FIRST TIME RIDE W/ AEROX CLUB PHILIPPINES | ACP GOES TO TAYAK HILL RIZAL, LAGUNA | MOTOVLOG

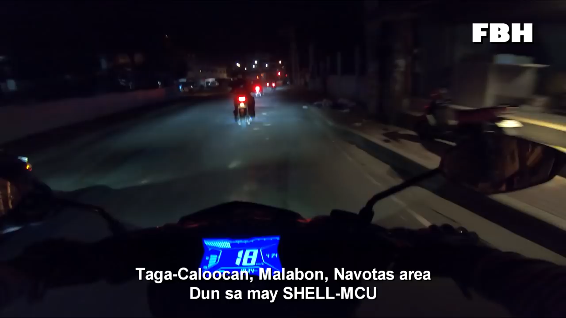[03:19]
Pupuntahan namin yung isla namin kasama na pagkakalokohan Labon Malocos area dun sa May LMT.
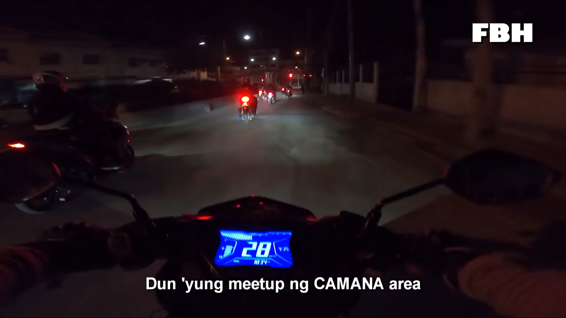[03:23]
Dun yung may patong kama na area. Ah, dami nila. Lupit. Yun, na yung pulit sila. Kaya na, sa May Shell tayo.
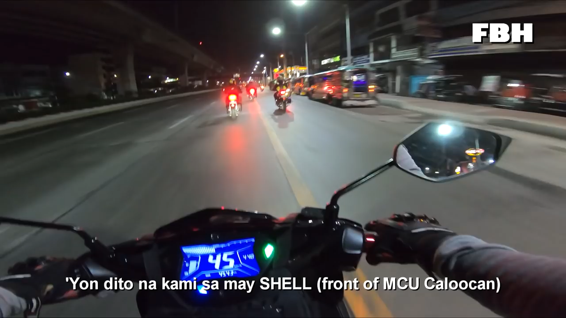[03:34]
Yun, dito na kami sa May Shell.